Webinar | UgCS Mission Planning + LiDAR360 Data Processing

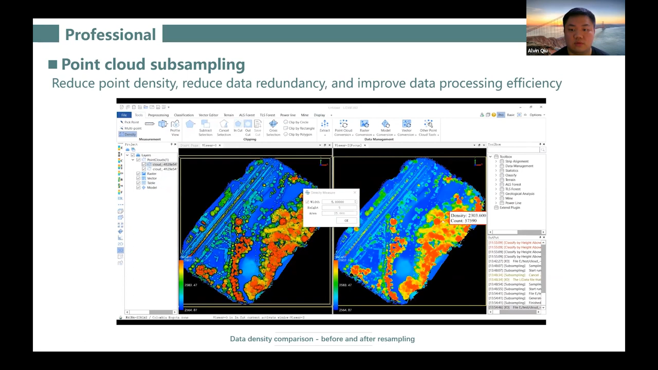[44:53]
So as you can see on the left-hand side, the original value has 4,400 points. And then you will be subsampled to just about 2,000. And for point count classification, there are many different tools available, different tools available, either automatically or manually. And certain classes can be classified automatically,
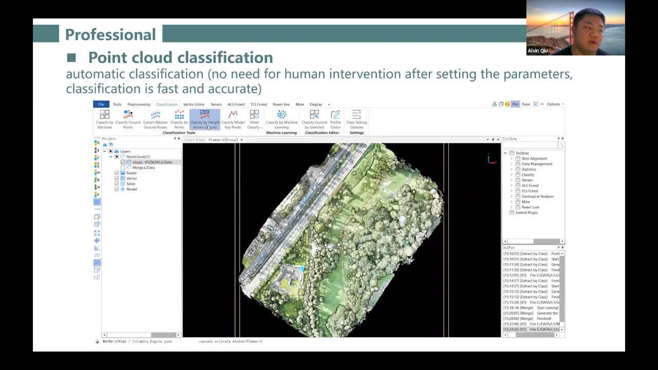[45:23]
including things like ground points, vegetation, and buildings. And for other classes, users may need to enter some of the parameters to filter them out.
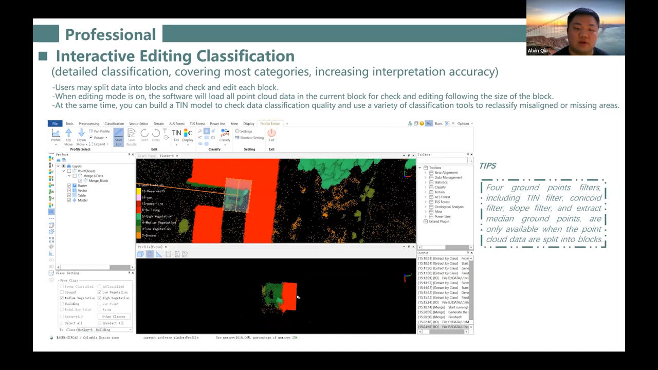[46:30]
And as you can see, the building has been classified into vegetation. We can use the profile editor tool to reclassify the points from vegetation to buildings.
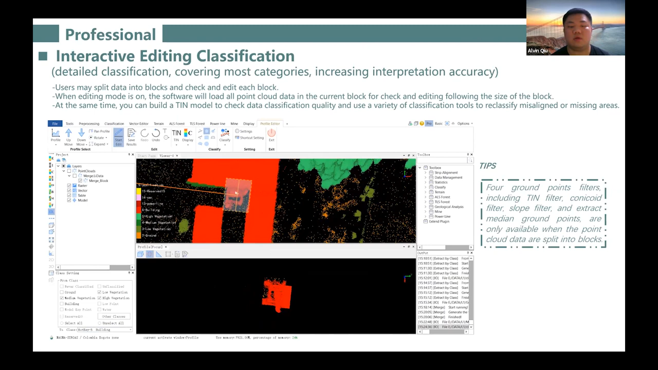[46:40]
And there's a tool called classified by machine learning, which manually classify a small area of the data to form a training sample first. And then the training sample can be imported into this tool.
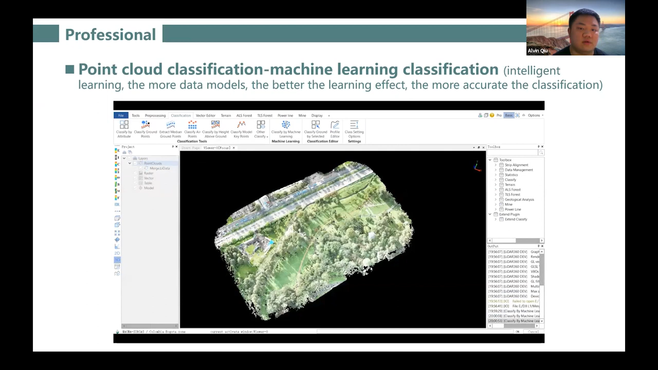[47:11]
And then it can classify the entire data based on the training sample.
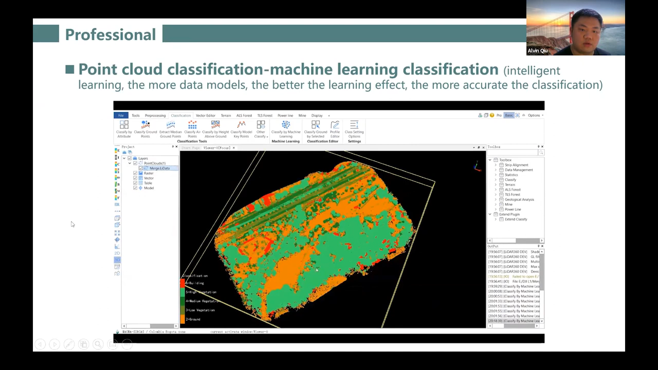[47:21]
NIDA 360 is highly efficient in terms of data processing. It supports batch processing of data and supports a parabyte level data display, rendering, and editing.
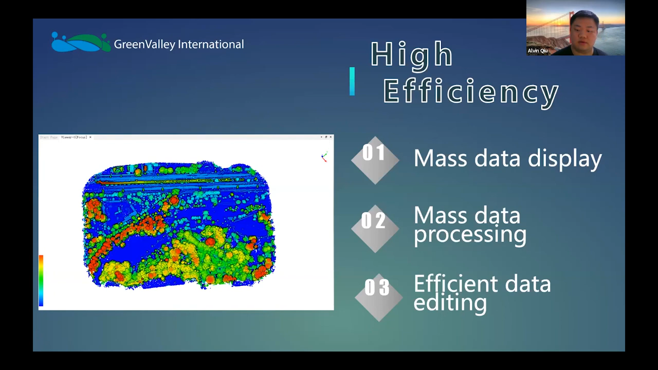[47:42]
Users can load terabyte level data in
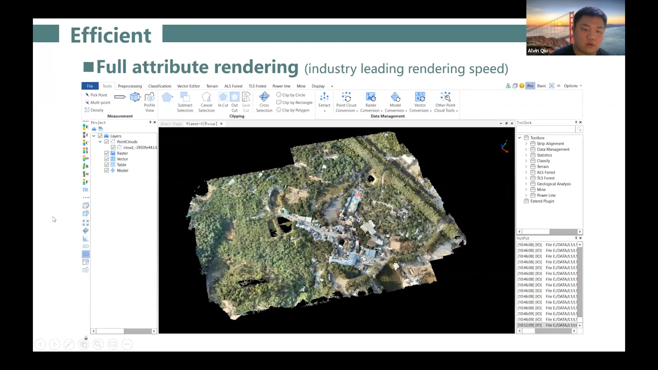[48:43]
And the software supports multiple data rendering options, including by elevation or by intensity, classification, RGB, which is the colorization of the point guard, and also it supports display by the files. As shown before. Different, different current file files can be displayed in different colors,
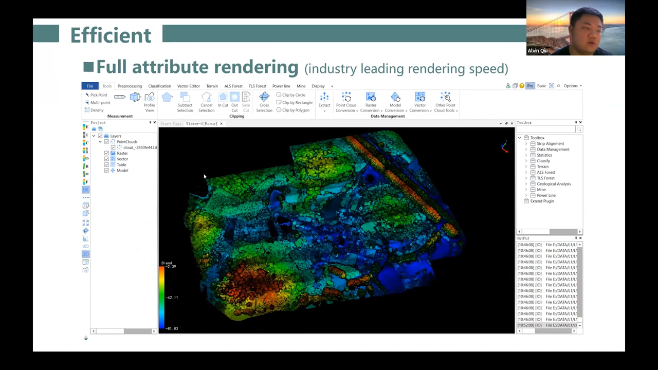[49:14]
and many other options available. And when processing large projects with a large number of files, a batch processing tool is available in LiDAR 360. So, users can choose the tools that they want to process their data
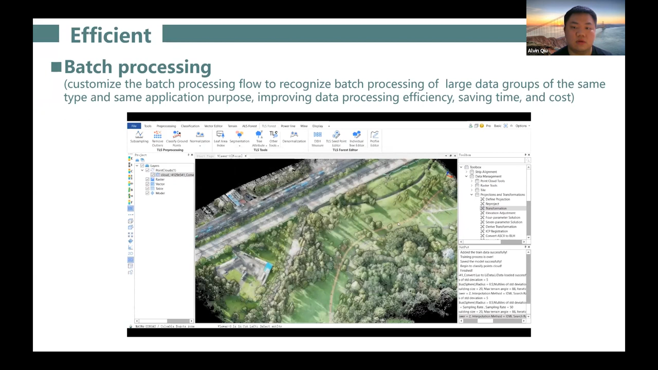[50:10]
This can increase the efficiency file.
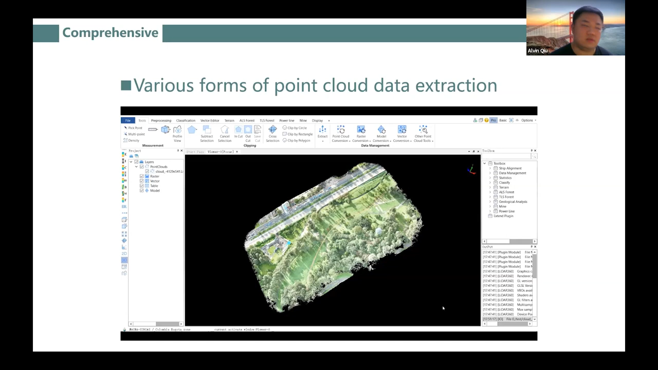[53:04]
the software should prompt you to select a projected coordinate system and convert the file in longitude and latitude to XYZ format. And then, oops, skip it.
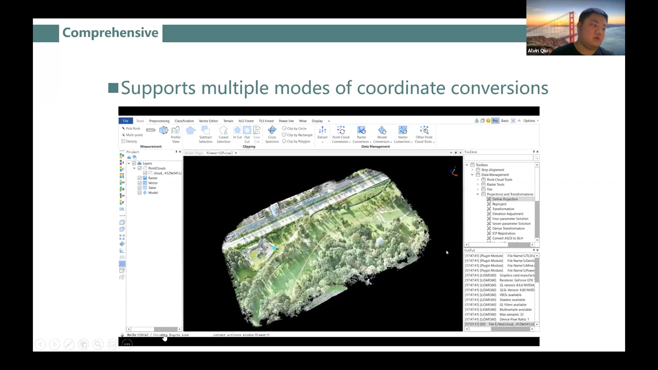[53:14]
And for coordinate system and transformations, the software supports many options,